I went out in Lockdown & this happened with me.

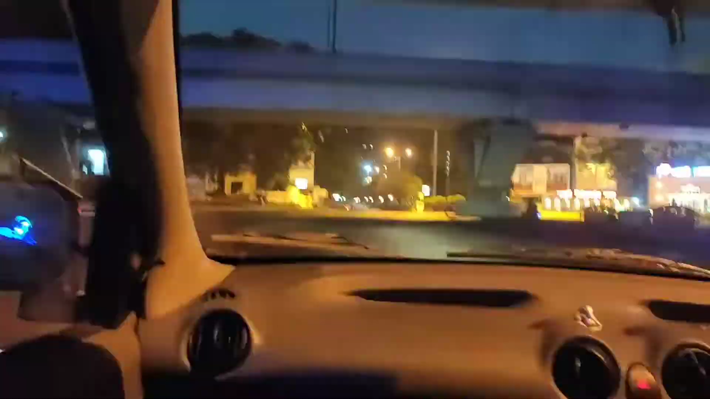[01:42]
जहाँ पे इतनी भीड़ हुआ करती थी वहां पे आज पूरा सन्नाटा है.